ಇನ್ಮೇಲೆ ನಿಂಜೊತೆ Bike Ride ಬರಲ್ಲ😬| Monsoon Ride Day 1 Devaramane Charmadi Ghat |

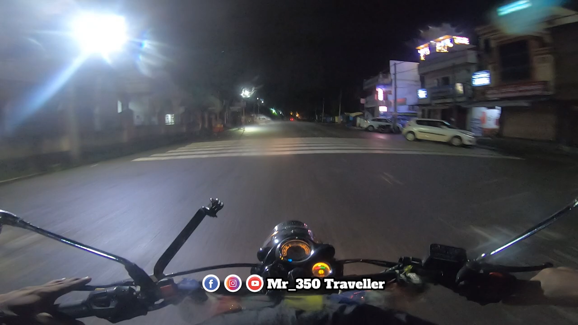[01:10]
ಮೂಡಿಗೆರೆ ಸೈಡ್ ಹೋಗ್ತಾ ಇದ್ದೀವಿ ಇವಾಗ ಕಂಟಿನ್ಯೂಸ್ 34 ಕಿಲೋಮೀಟ್ರ್ 35 ಕಿಲೋಮೀಟ್ರ್ ಒಂದೇ ರೋಡು ಯಪ್ಪೋ ಯಪ್ಪೋ ಯಪ್ಪ
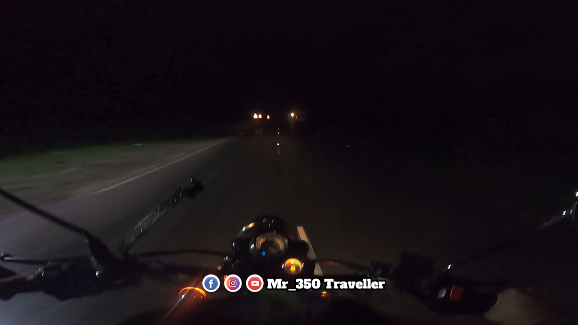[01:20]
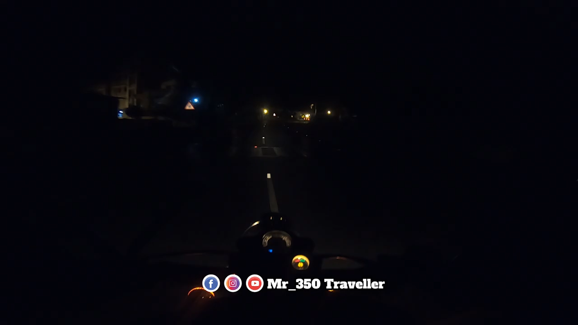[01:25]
ಸೊ ಬೆಳಗಿನ ಜಾವ 5 ಗಂಟೆ ಆಗಿದೆ 5:05 ಆಗಿರ್ಬೋದು ಅಂದ್ಕೋತೀನಿ ಇನ್ನೂ ಬೆಳಕಾಗಿಲ್ಲ ಯಾಕೆ ಹೇಳಿ ಇಷ್ಟು ಬೇಗ ಬೆಳಕಾಗಲ್ಲ ನಾರ್ಮಲಾಗಿ ಅದಕ್ಕೆ ಸೊ ಇನ್ನು ಬೆಳಕಾದ್ಮೇಲಂತೂ ಈ ರೂಟು
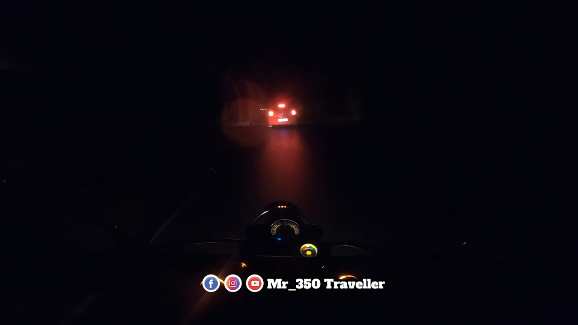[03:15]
ಸುಮ್ಮನೆ ಪೋಲ ಇಟ್ಕೊಂಡು ಡಿಮ್ಮೆ ಡಿಪ್ ಹೊಡಿಯೋದಲ್ಲ ಹಿಂದೆಗಡೆಯಿಂದ ನಾನೇನು ರೋಡ್ಗೆ ಹೋಗ್ಬಿಡ್ಲಾ ಆ ಕಡೆ ಇದು ಹಂಗೆ ಫುಟ್ಪಾತ್ಗೆ ಹೋಗ್ಬಿಡ್ಲಾ